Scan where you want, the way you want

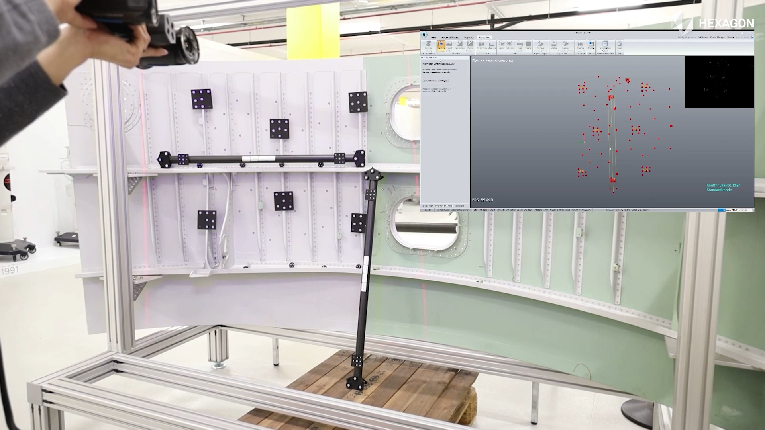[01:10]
What we have with the handheld scanners, it's more the ability to take it anywhere.
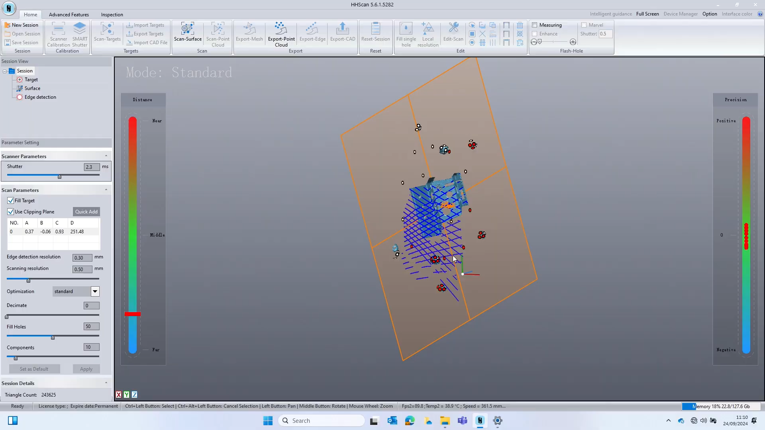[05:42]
Yeah, and it's literally just a case of float this around the whole component to capture the data. Yeah.
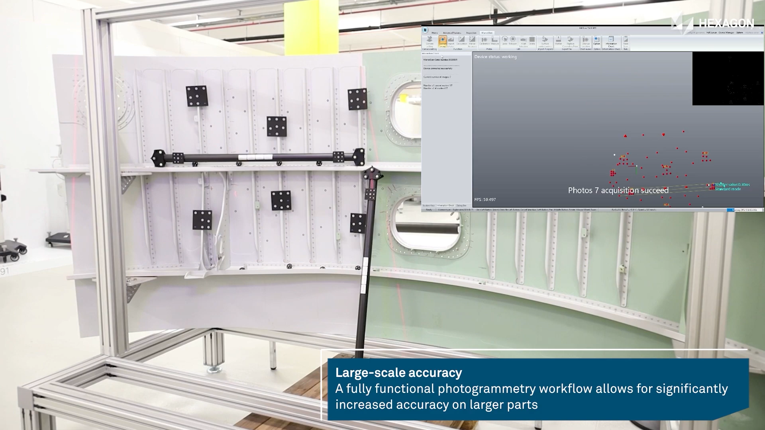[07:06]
as we would put the target markers or reference markers on the wall or the ceiling of a particular scanning area.